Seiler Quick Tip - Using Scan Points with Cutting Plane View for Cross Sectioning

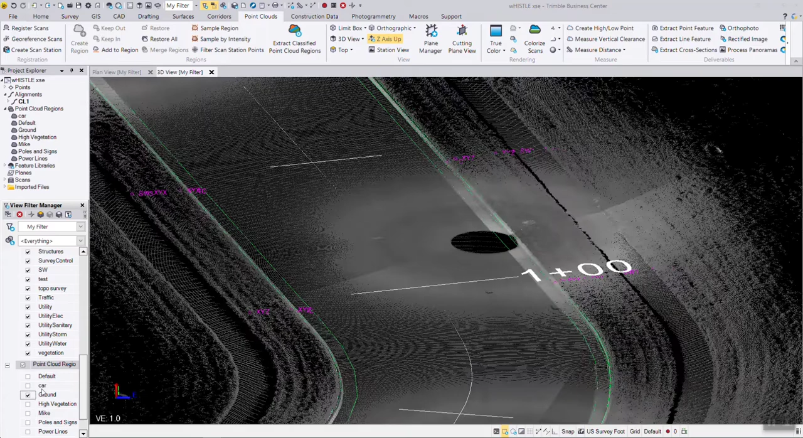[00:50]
So if I do the cutting plane view, over here you can see we don't have any views to select from, so I'm going to make a new plane.
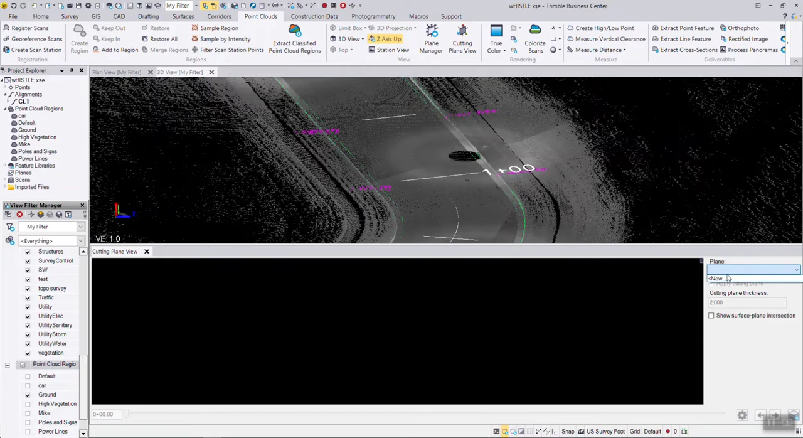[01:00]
And I'm going to name this plane for cross-sections.
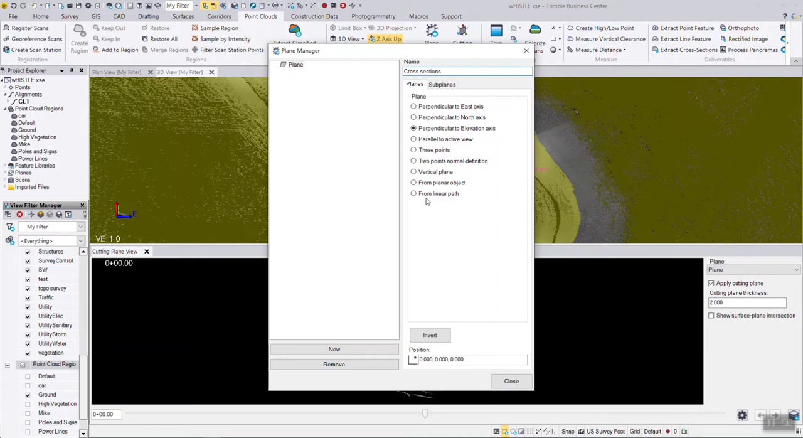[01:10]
And what we're going to do is we're going to toggle the option from a linear path. And for the path we're going to select the center line alignment.
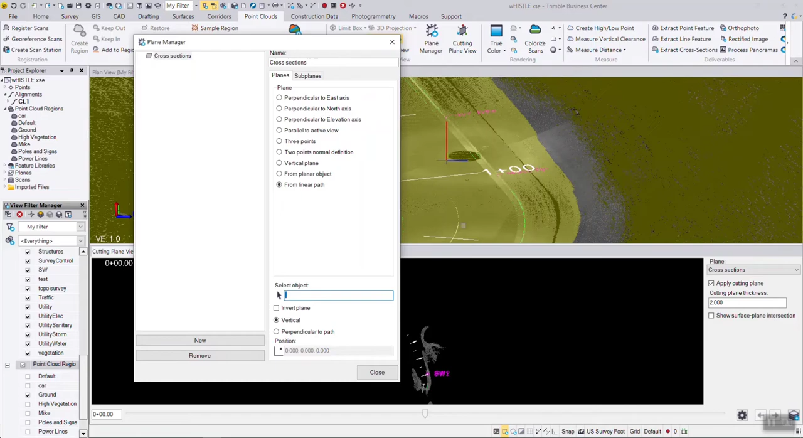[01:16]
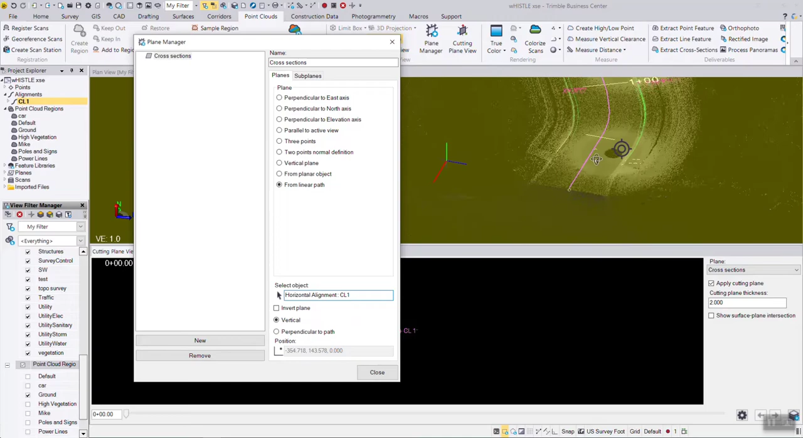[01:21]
So it's hard to see, but there is actually a cross-section right at station zero. There's a tool within the cutting plane tool to use subplanes.
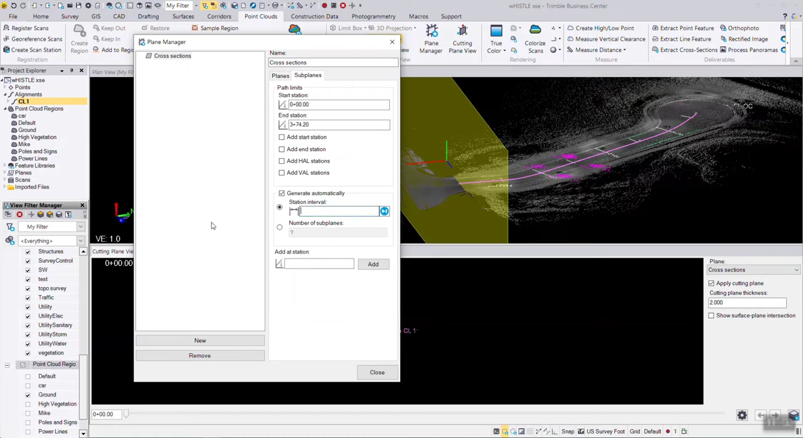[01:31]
So we can say we want to do cross-sections every 50 feet along this subplane. And then I'm going to hit close. So we've just defined these cutting planes at the 50 foot intervals.
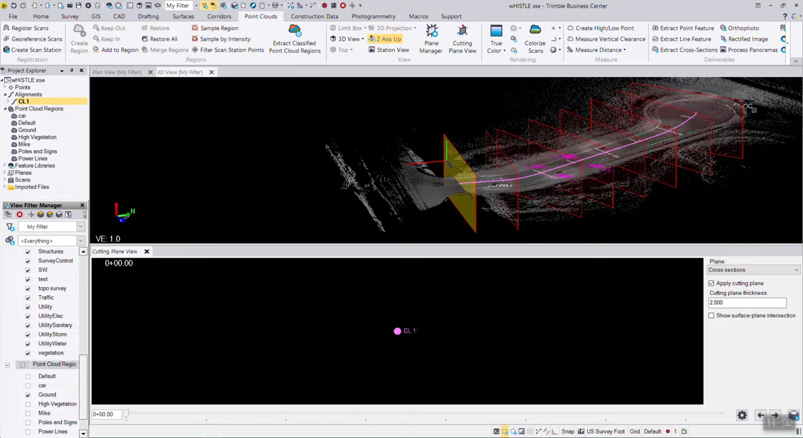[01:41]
So as we're going along, let me zoom in a little bit here. Down across the bottom of the cutting plane view, I can cut up to station 50. I can go to station 1. And if we zoom in, if the survey crew was within tolerance on a cross-section, the shots that they took are going to show up on the screen. Right now, think of this as a pane of glass. This is a two-foot thick pane of glass dropped through the point cloud.
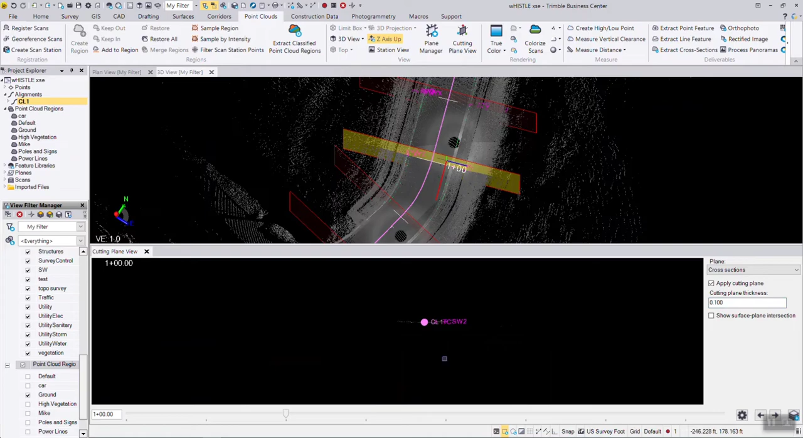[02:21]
If I cut it down to a foot, zoom in, you can see the survey crew was still square to station 1. If I drop it down to a pretty small number, you can see there's only a few points like the top of curb and this sidewalk that are within exactly a tenth of being square to station 1. But if you come up with a, again, half a foot, probably good enough to be online for a cross-section. But you can see the survey crew took their shots, but they don't have the flow line or the flag of the curb because that was in traffic. If I zoom in, what I can do, you can obviously see where the flag and the flow line are.
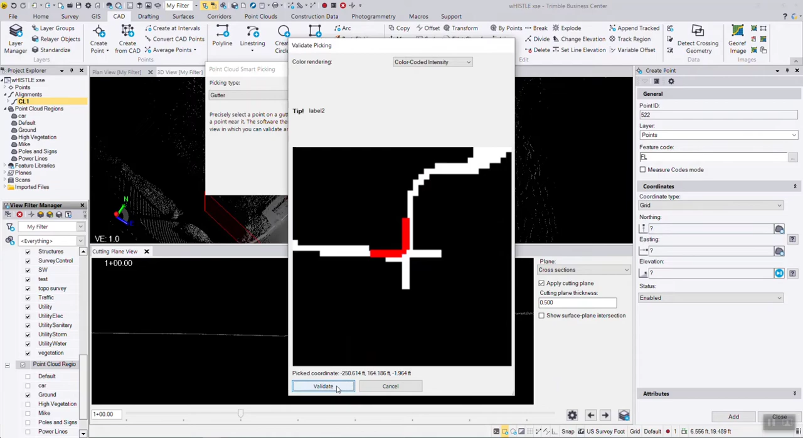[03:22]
when I snap generally in this location, the tool is going to gravitate to the flow line area. I can move it, re-inspect it, get to exactly where I think it should be, hit validate, and it's going to grab a northing, easting, and elevation for that point right on the cross-section.
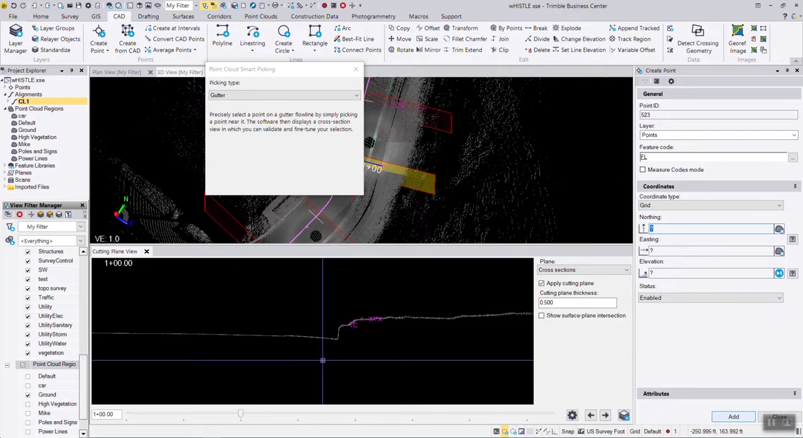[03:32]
I'm going to hit add, and then I'm going to go up here to the next station. This won't be a cloud picker tool. This will be a flag.
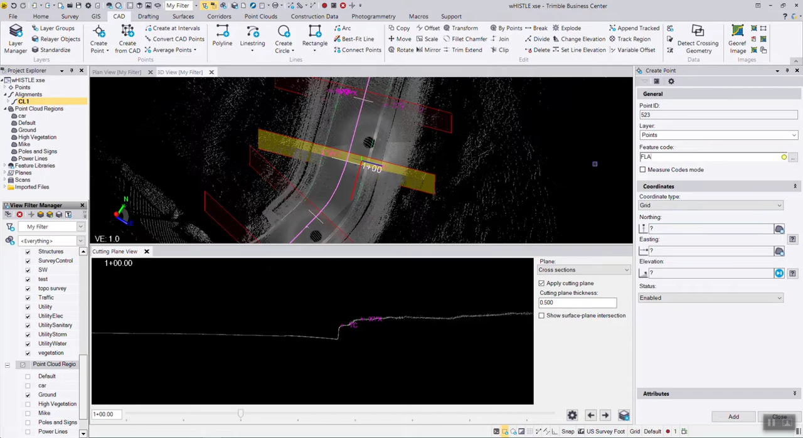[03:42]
And I'm just going to digitize that location. I'm going to hit add, and you can see now we have the flag on this side, and I can continue on the other side.
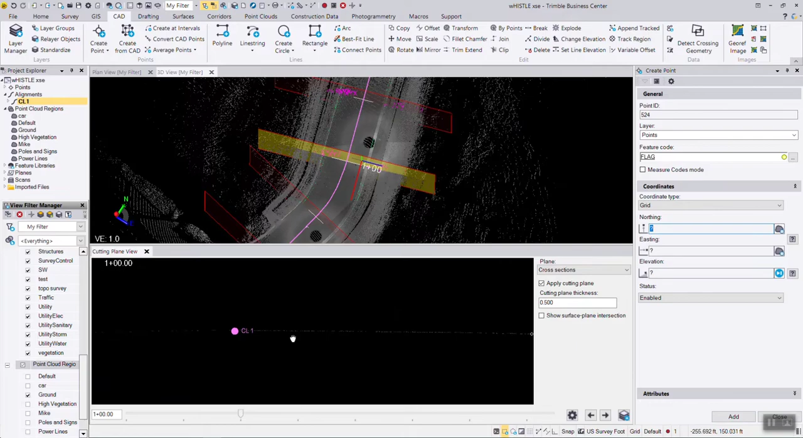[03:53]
At any time, you don't have to be stuck with these subplanes as you have selected.
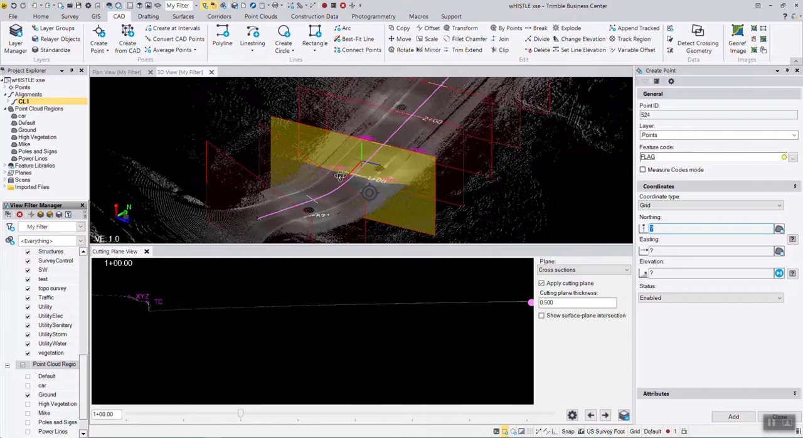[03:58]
All of a sudden, you come up on a sidewalk or an inlet. You can either type in a number, or I can just drop the cursor in the station field and say here I have a sidewalk.
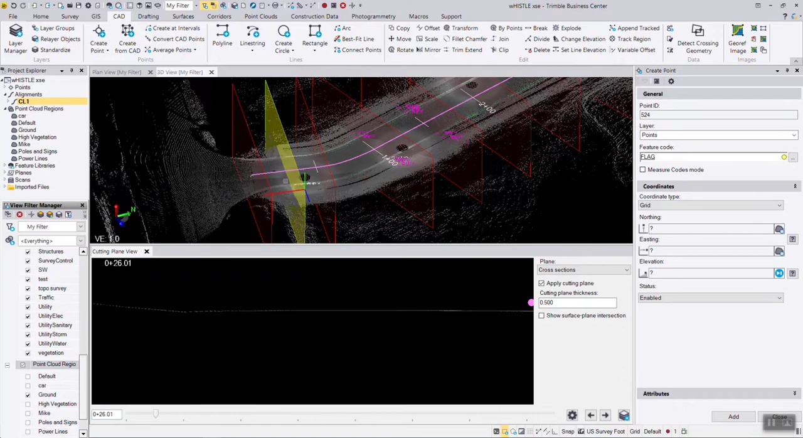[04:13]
I can just digitize, and it will cut a plane right through that area where the sidewalk exists. And it tells me it's at station 26. So we set up the cutting plane views for every 50 feet.